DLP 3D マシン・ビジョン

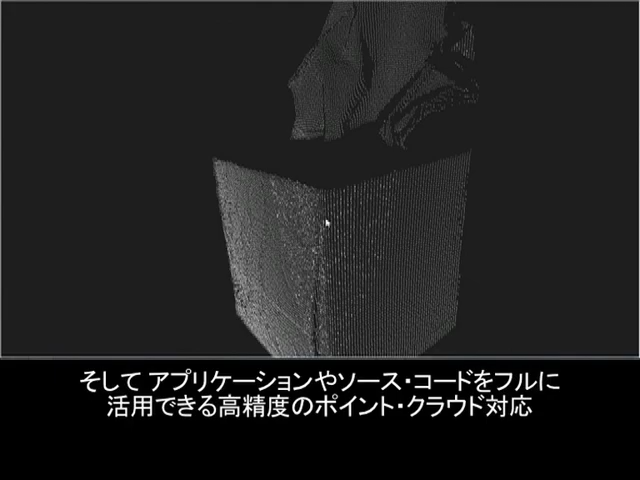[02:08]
and accurate point cloud generation with full access to application and source codes.